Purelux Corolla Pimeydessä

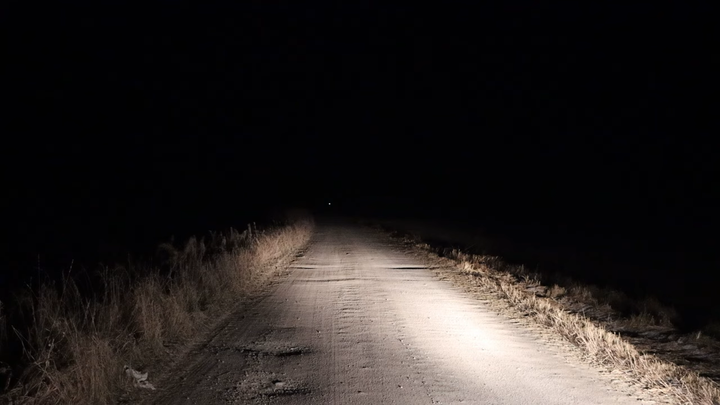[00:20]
Tässä videolla mä esittelen mun päivitettyä viimeisintä lisävaloa projektia, ja tässä olisi niin kuin korolla omat pitkät, ja sitten mulla on pureiluksin tonni 70 C ja S keulassa, sitten on pureiluksin Black Bus S560 ja
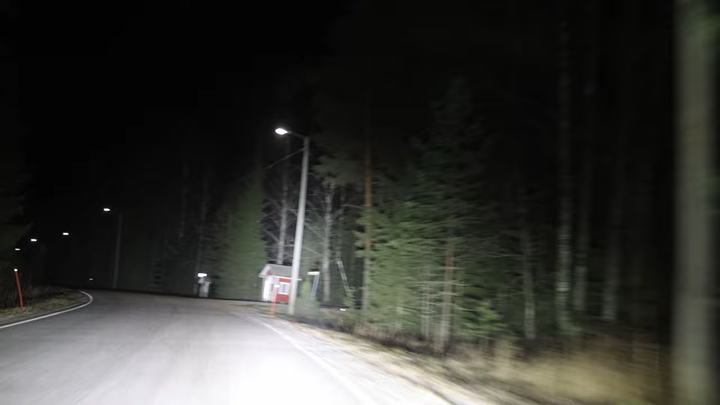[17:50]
Nyt tulee taas pitkä suora. Tää vielä odottaa vähän aikaa tätä videota, kun tulee vielä semmonen pitkä tää semmonen niinku loiva mutka, missä on peltoaukiota ja pellon toisella laidalla on metsää,